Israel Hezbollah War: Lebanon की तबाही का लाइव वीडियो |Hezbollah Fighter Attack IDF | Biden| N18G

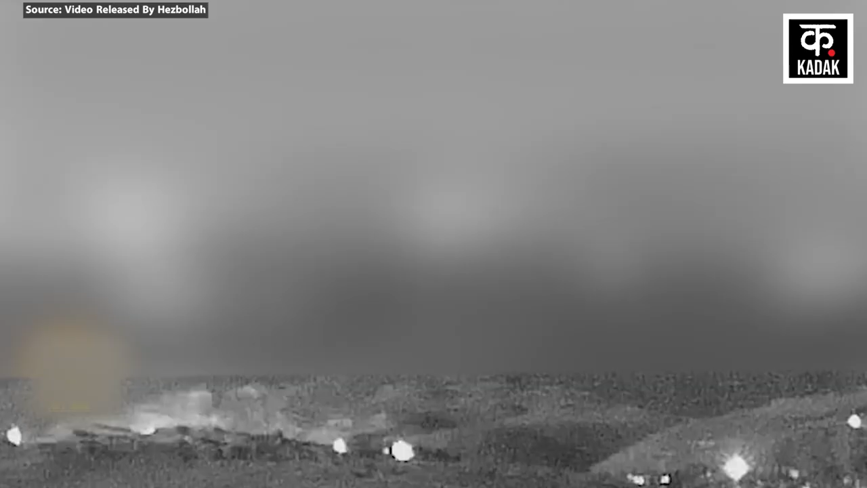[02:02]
सानिकों को जब IDF की टीम वहाँ रेस्क्यू करने पहुँची तो हिजबुला के लडाकों ने उस पर भी अटैक कर दिया
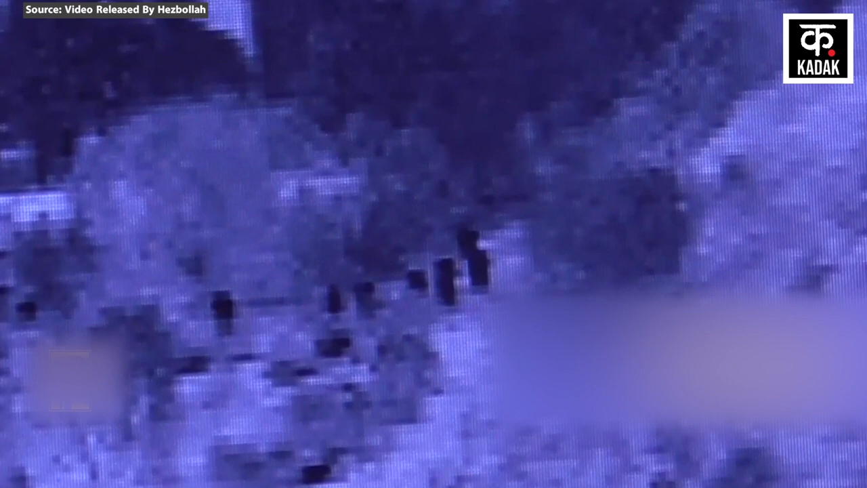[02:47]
बाद हिजबुला के लड़ाकों ने खिलत अल शंदीबा और पश्रिमी अल मनारा गेट के पास इस्राइली सानिकों की पूजिशन पर एक रॉकेट का जथा फायर किया
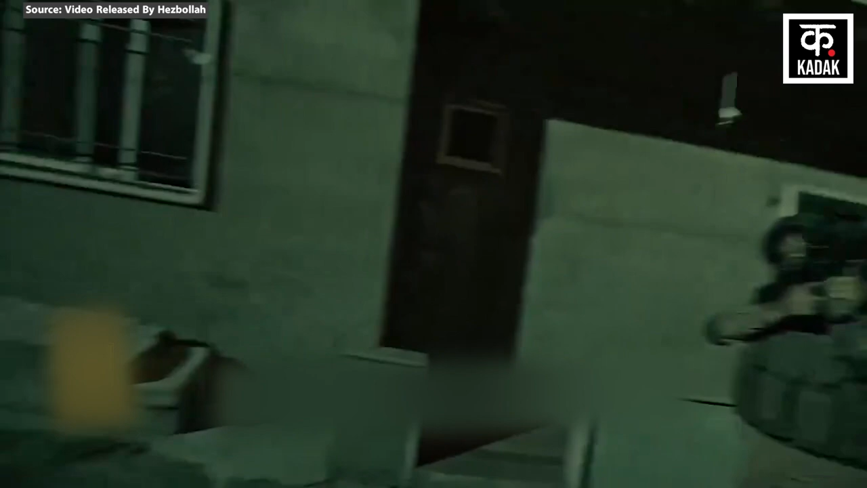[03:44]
ही उनके उपर एक रॉकेट आकर गिरता है जिसमों जोरदार ब्लास्ट होता है